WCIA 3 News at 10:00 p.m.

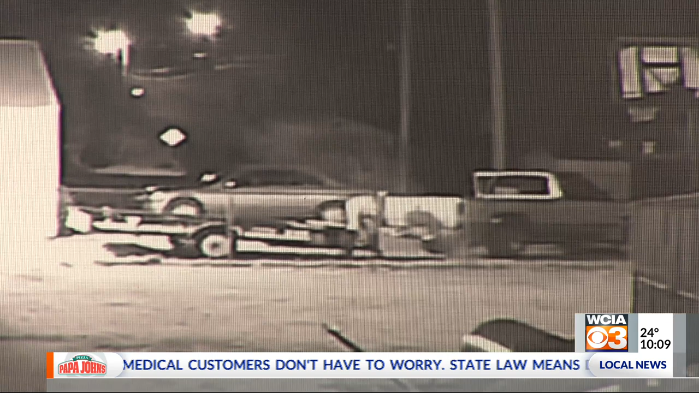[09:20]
They pulled up to the back of the property, parked, hitched the trailer to the truck and left all within five minutes.